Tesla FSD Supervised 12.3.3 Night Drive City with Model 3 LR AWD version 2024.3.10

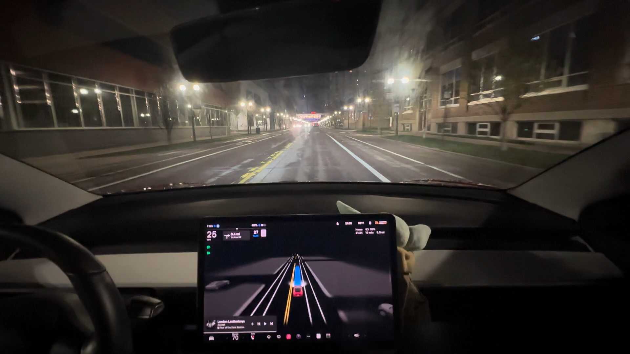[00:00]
Okay, a night drive home in downtown. Oh. Yeah, they haven't made the wipers any better. They work well in the rain, but other times they don't. These LED lights and stuff trick them into turning on.
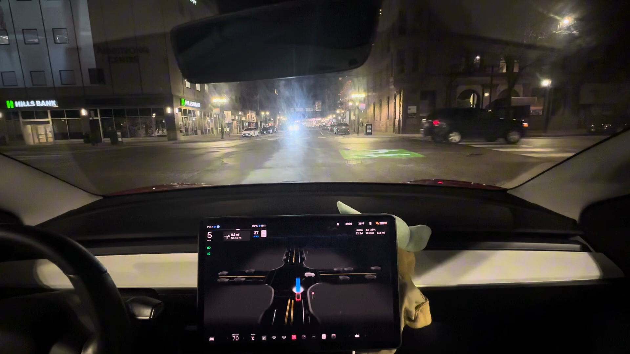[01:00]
In 500 feet, turn right on to 1st Avenue Northeast. This is kind of a weird intersection coming up here where the flashing yellow light is. It's like you never get a green light. You just get a flashing yellow right turn light. It's because it's in a busy convention center. It means to get over up here.
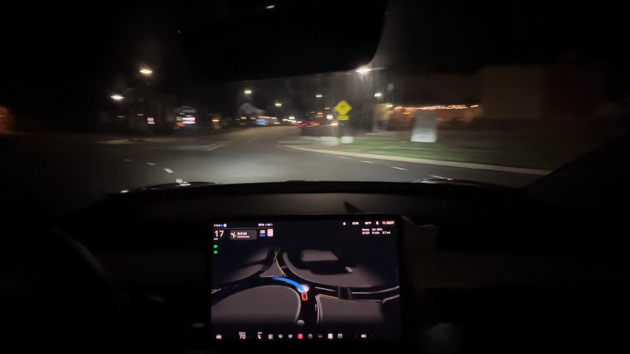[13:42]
It didn't use its turn signal for some reason but it drove the roundabout perfectly. Very smooth. It didn't almost hit the curb either like it did last night with the rain.
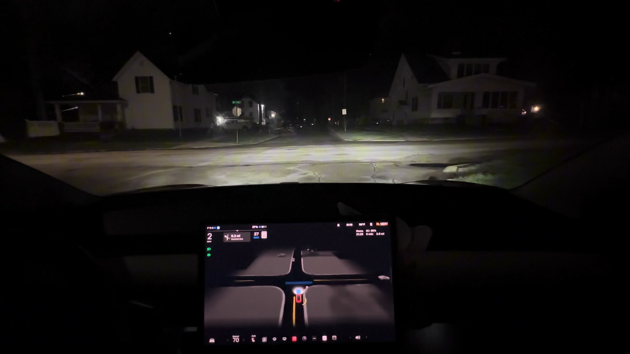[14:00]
Only stopped once and a half.
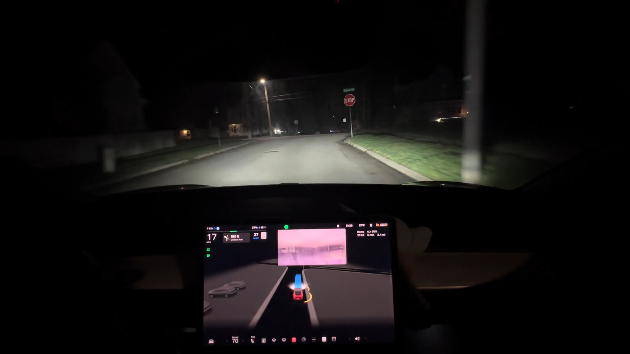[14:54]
Interesting. Luckily it straddled it so the person's lid is fine. So what happens here, you know, it's trash day. There's a car coming. It's hard for me to see. The car probably has an easier time seeing it with its weirdly placed cameras. This angled street. But it happens on trash day as it was really windy overnight so trash cans blew all over the place. The neighborhood group is filled up with, hey I have someone's trash can.